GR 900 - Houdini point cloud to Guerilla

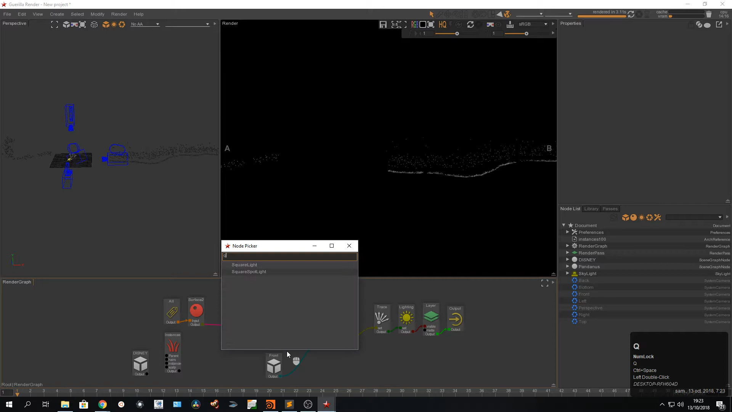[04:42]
I'm gonna create an attribute and I'm gonna hide this attribute right there and that's not good because